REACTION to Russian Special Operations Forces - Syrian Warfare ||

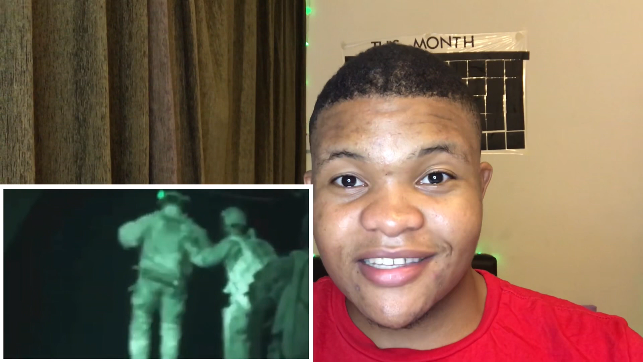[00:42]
This must be one of the scariest jumps because it's different from daylight, where when you jump off a plane you can see where you're going to land, but with night vision it makes it more harder. So it's damn, this must be terrifying.
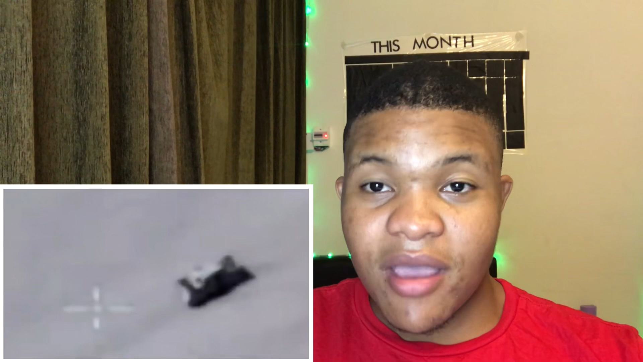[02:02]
And just imagine, such a small thing like a helicopter can take out